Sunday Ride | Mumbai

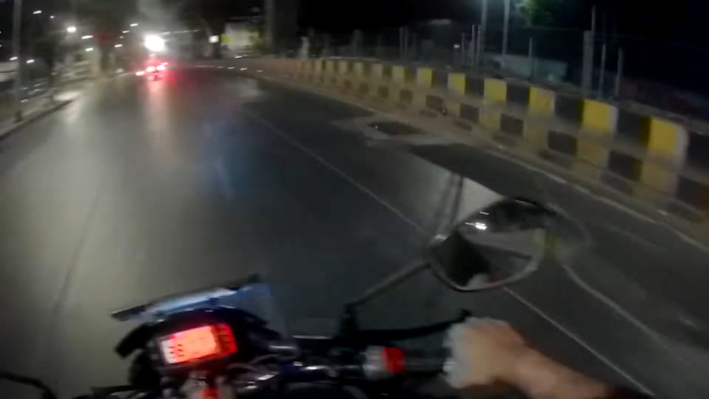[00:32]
मुझे मॉंबई में खाली सड़ के वैसे देखन को मिलते नहीं तो तो अर्ली मॉर्निंग राइड में मस्त सुबह खाली सड़के मिलते एक थंडा हवा रहती है कोई टेंशन नहीं आरहम से चलाओ